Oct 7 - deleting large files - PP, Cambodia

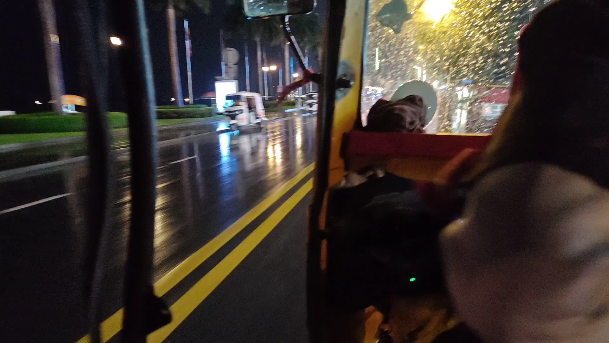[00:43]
If he's riding a bike, I tell him to just go home. It's raining. It's not good to be out in the rain. Thought I'd show you the night scene.